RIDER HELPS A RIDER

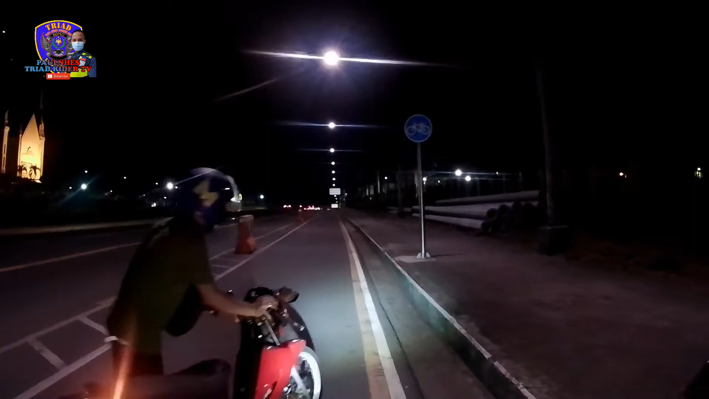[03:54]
Oh, no! Malapit na yung gasolina dyan. Hilayin kita. May panghila ako. May panghila, sir? Oo. May tali ako dito. Hilayin na lang kita para hindi ka na magtulak. Palang. Okay. So, naubusan daw siya ng gas.